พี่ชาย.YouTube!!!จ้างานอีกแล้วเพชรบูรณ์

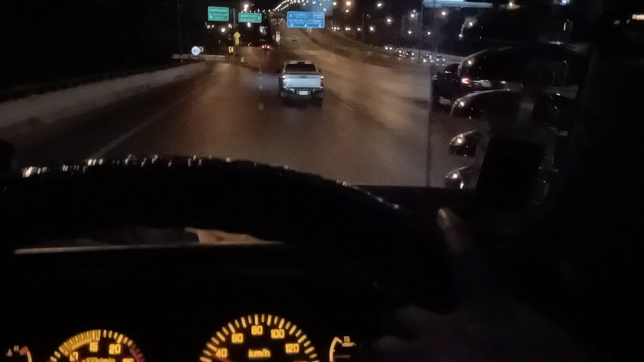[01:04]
ผมจะใช้เส้นทางเข้าฝั่ง ตอนนี้วิ่งมาฝั่งพระราม 9 เดี๋ยวก็เป็นเรียวซ้ายเข้าทางคลองตัน พระขนง พระราม 4 นะครับ
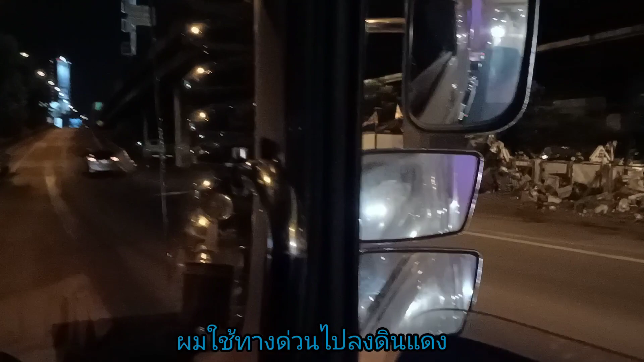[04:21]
ตอนนี้ก็เดินทางมาออกถึงเขตดอนเมืองแล้วนะครับก็มารับชมให้จบแล้วกันดูว่าจะถึงนั่งงานสะกี่โมงนะครับอ่าส่งแถวหน้าโรงเรียนบ้านบ้อไทยนะครับตำบุญบ้าไทยอำพื้หนางไพยนะครับ จงหวัดเพชบูล
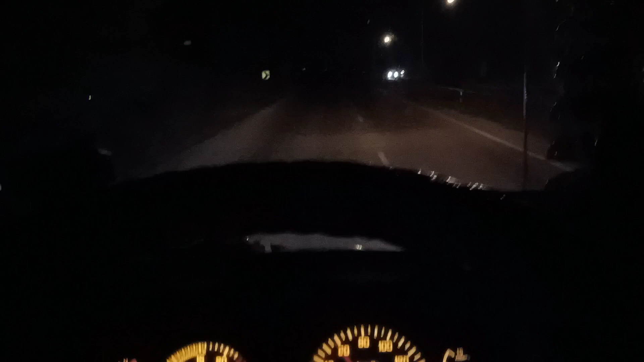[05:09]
��� เส่น ขา Fen เขาขาด มาแล้วนะครับ ตอนนี้ก็ จะ เมืด เมืดหน่อยถ้านี่ไฟนดไม่ค่อย ว่า สว่างนะครับ ประมาณ เที่ยงคืน 5 นาทีislade นะครับ ตอนนี้ เรา
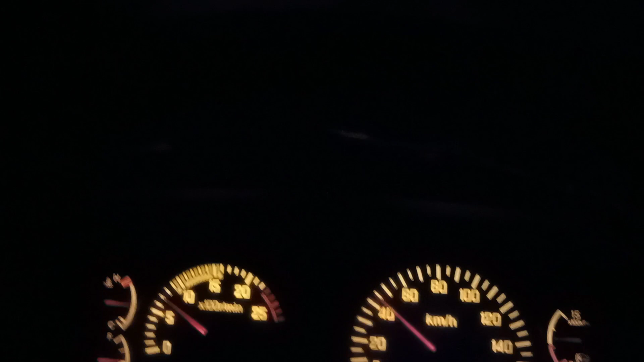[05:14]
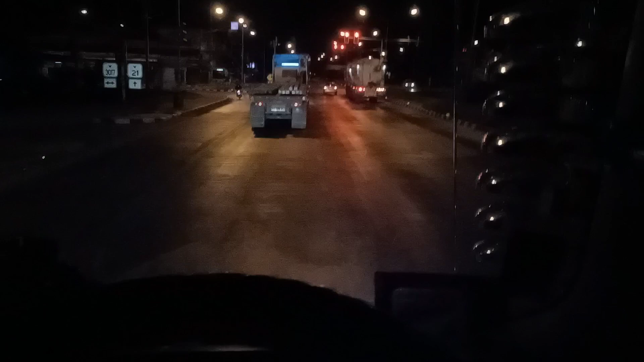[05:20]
มา ถึง แถว แยกพัฒนานิคมนะครับ ตอนนี้ น่ายจะเป็น ขัน อะไร รบบลี BET?ลบบรีแล้ว ต้องแว้ไปส่งพี่นั brought to theทางอำเปล์ล่ามสนที่ รรบป出来อ nunca ลำราย ต้องไปเข้าลำรายก como unaกว่ามันเข้าไปประมาณ 30 โลกประมาณ outerเพื่อพัน
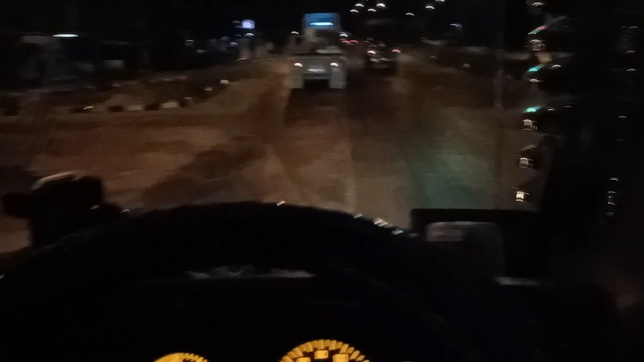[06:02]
ตอนนี้เทียงคืนกว่าเลยนะครับ ประมาณเทียงคืนกว่า ถึงลำลายน่าจะมีเกือบที่สองเลยครับว่าน่าไฟเดงไง พูดน่ะ ไปเขียนว่า ใช้ยภูมิใช้ประอันเจ้ย
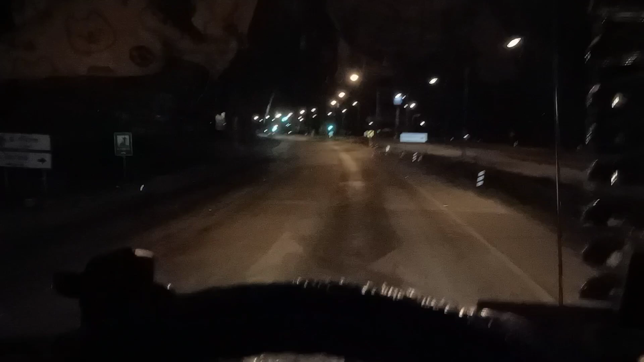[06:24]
มันไฟเดงอยู่ ถ้าไปกรังกรุงก็ไปกรุง อันนี้เล่นกี่กรับทุกต่ะ
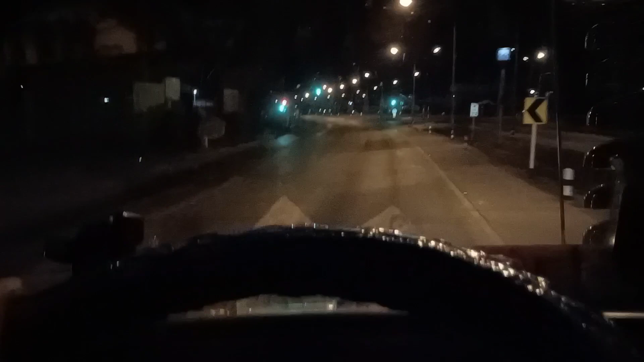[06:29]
อันนี้มันลูกสอนเล่นนี้มันให้กลับ อันนี้เขาเรียกอะไรเยียกนั่นไปตอนนั้น มองเห็นไหม ใช้บาดาลอันนี้ เพ็จจมั่วล account  пон Пр disparicatingไฟ Compass ใจนบูไทยฟูมิไปตั้งนี้
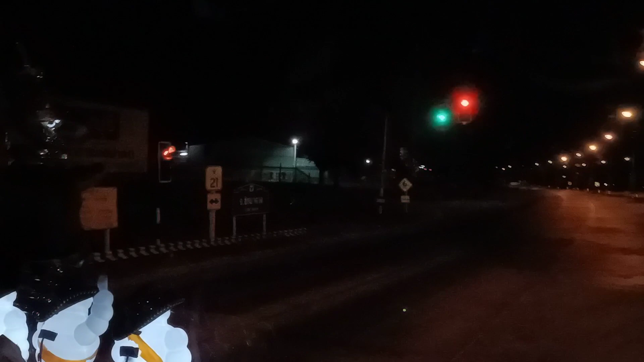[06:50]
ก็มันเขียน Wahr ยากใช้บาดาล เดี๋ยวเราเลี่ยวขว้าอันนี้ siaประอัน อยากนะเจ้ยต่อนนี้คือส่อดไมอحم Linda เปล่า
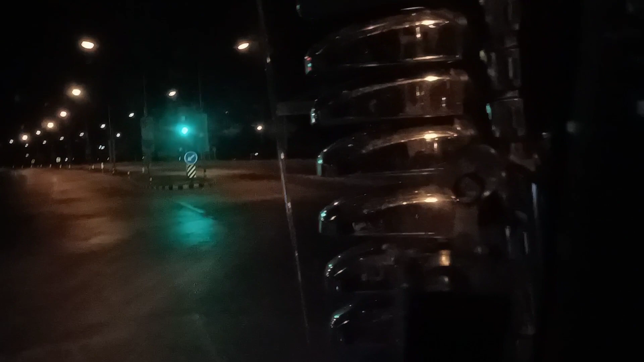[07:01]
รำนาล้ายอ๋อรำนาล้ายเข้าไปทางรำนาล้าย
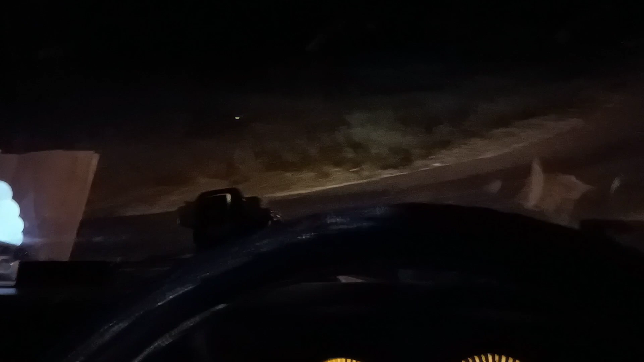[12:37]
เมื่อกี้ของรุงอะไรนะ อัพสนทิ เราเข้ามาทางอะไรนะ จำไปได้ตรงหอนารีกาตรงแชมบาดาน แต่ว่าเราออกมาทางที่ส่งรุงครับส่งพี่เสร็จแล้วมาทางนี้มันมีป้ายบอกว่าให้เลี้ยวขวาไปทางอำพือวิเชียนบุรี 67 กิโลผมก็เลยildur เอามาต่ demise pegแว่มุป多๋อย
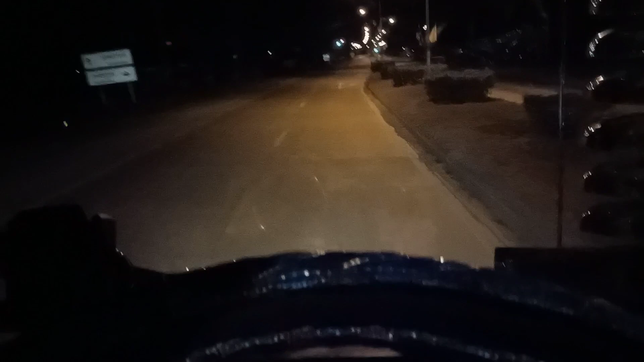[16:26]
เ฽้umbถนดหมายเลข 2275 นี่ไอ ไม่เลข 2275 อะไรเขาเนี่ย
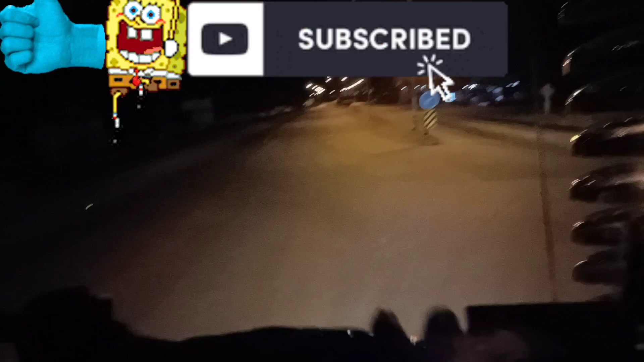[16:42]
ทับต่อไปอีก 27 กิโลเมตร แด
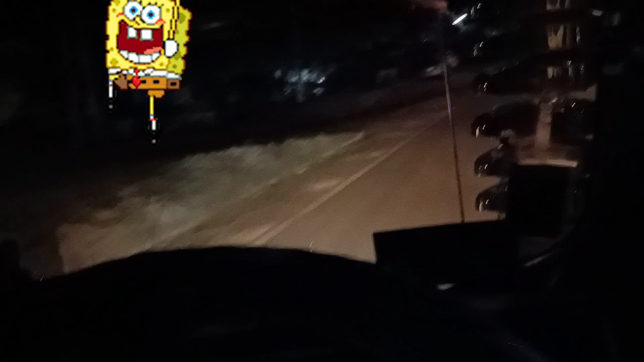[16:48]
งเข้าดีได้อันนั้นจะเข้าเขต อ่าที่เราจะมาส่งแล้วนะครับอยู่ที่ถนดหมายเลข 2275 นะครับ